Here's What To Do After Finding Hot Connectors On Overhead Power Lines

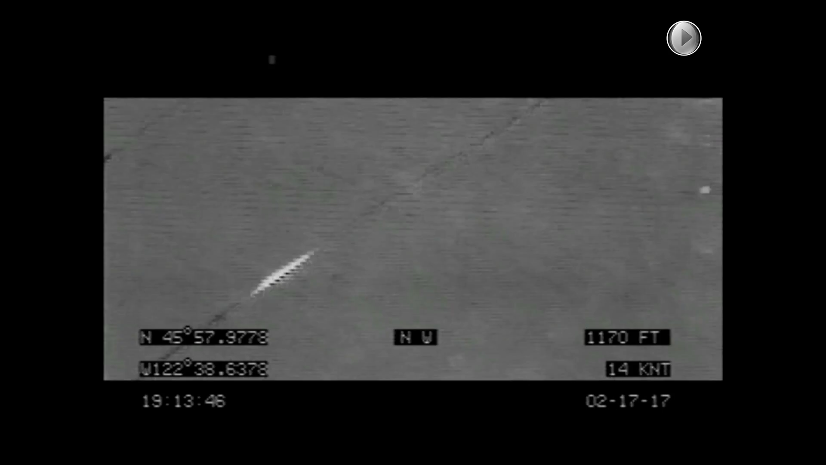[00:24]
As you can see in this clip a hot splice has been identified. This is a 230 KV 1590 ACSR conductor.